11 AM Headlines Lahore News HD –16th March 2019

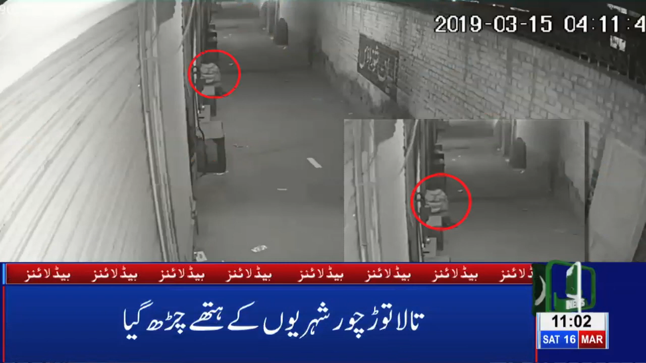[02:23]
اور تالہ توڑ چور شہریوں کے ہتھے چڑ گیا سندر کے علاقے میں چوری کی باردات ناکام چور رنگے ہاتھ و جیولری کی دکان کے تالے توڑتے ہوئے پکڑا گیا